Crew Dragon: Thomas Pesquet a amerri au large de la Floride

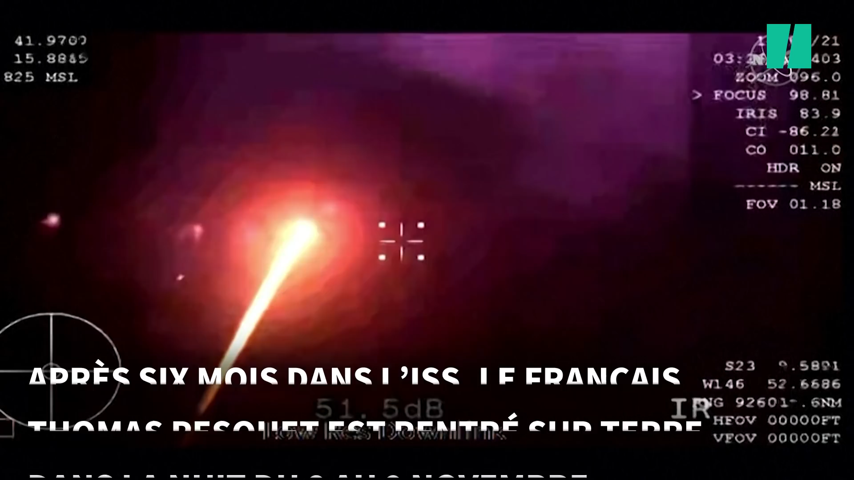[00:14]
The first views of Crew Dragon. Look at that tail. 6,500 feet.
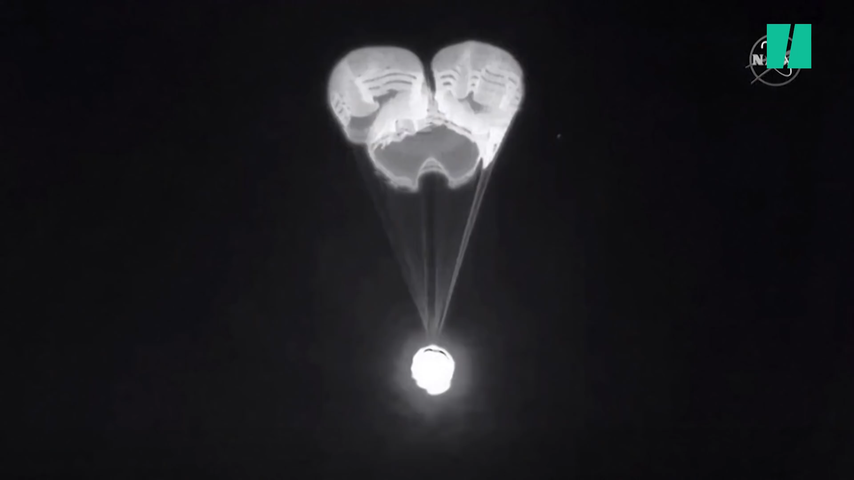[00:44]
Jordan, visual of four healthy mains, descent right dominant.
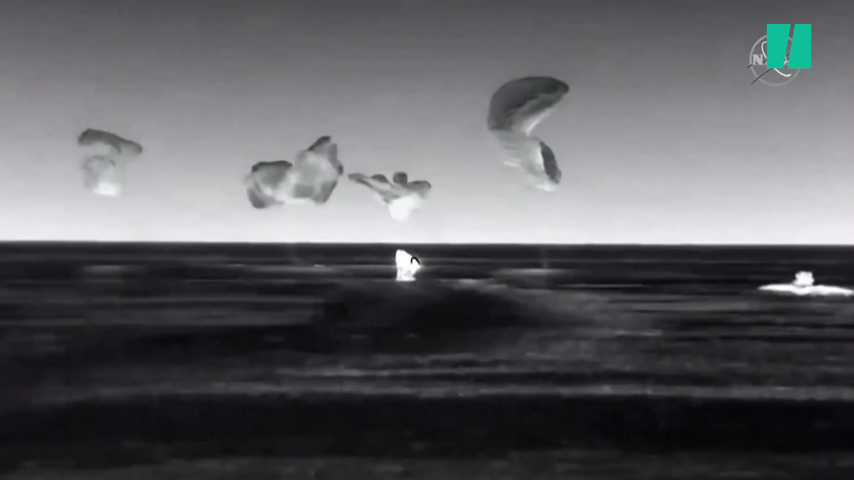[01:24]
Space X is launched out of Maine's release. Thank you.